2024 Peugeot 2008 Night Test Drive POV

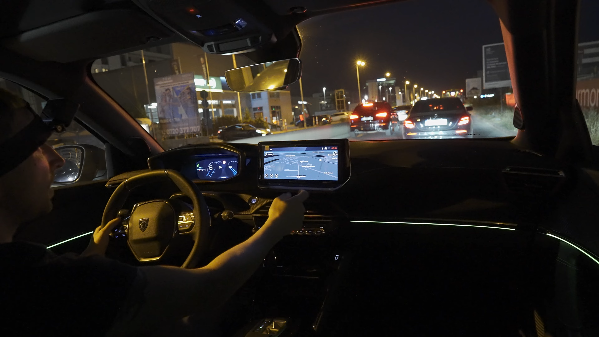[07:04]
also we can set for example destination here just for fun so we can see how it looks you can choose from the map for example and you can see how fast is this new multimedia system it's much more rapid and faster than the previous versions so you can just press navigate and then the car will just directly
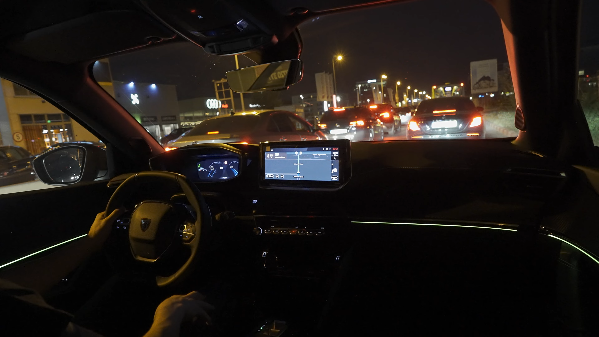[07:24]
navigate to that so it's that fast and i like it also we can set the cruise control from behind the steering wheel just like that you can set it and the car will actually drive for you will accelerate will brake will keep between the lanes and even activate the auto hold function even though i can find the auto hold function in the car the autopilot can activate it and yeah it's quite cool
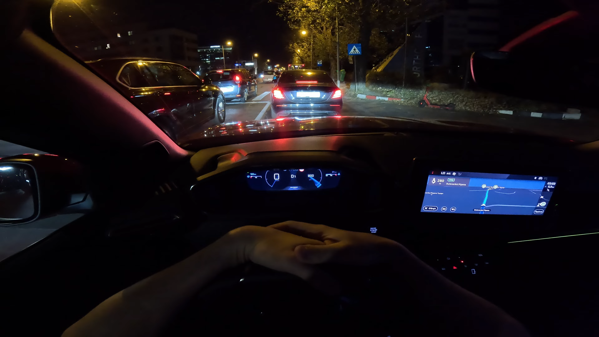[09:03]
on the back of the car in front it looks really nice and clear and it's a it's a nice white color it's a bright bright uh like day and this is super helpful in the night time so the the low bin and high bin are really really nice clear i don't know if you saw the video with lightning in the nighttime with
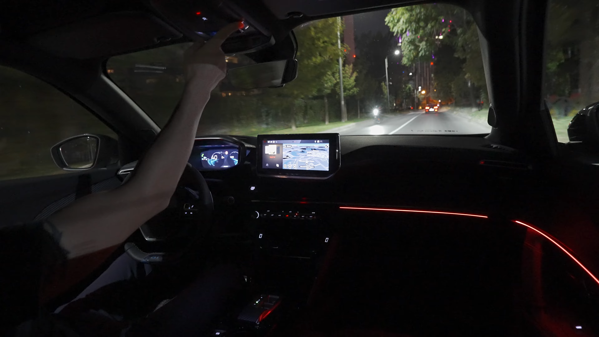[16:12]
we can drive also if you want with these lights on here so you can see the dashboard a little bit better and the steering wheel because it's not so powerful i mean in other cars when you turn on the lights inside you can drive because you can't see too much outside but in this one it's fine i mean you turn on the lights even if you turn the lights on up there you still have you're still able to see clearly
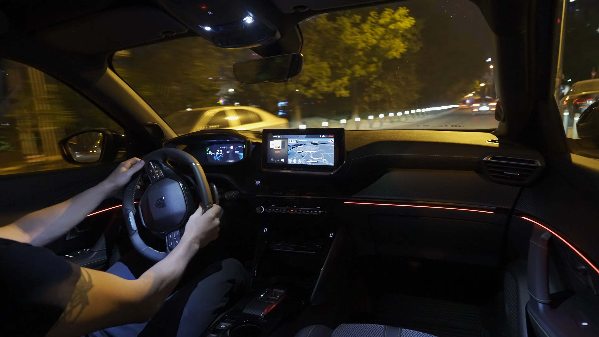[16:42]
outside and inside in the same time so this is cool now we can turn this off
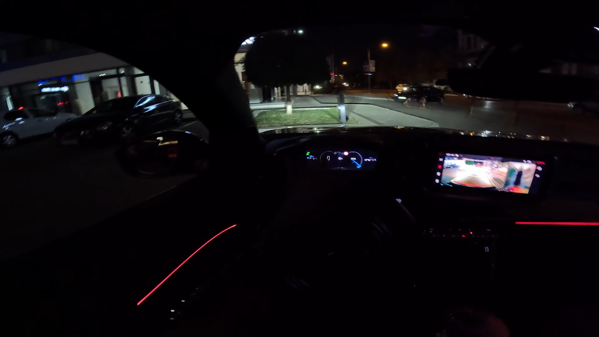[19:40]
I like the fact that you have the front camera, it's so useful at least in the night time when you don't have such a good visibility in the front there,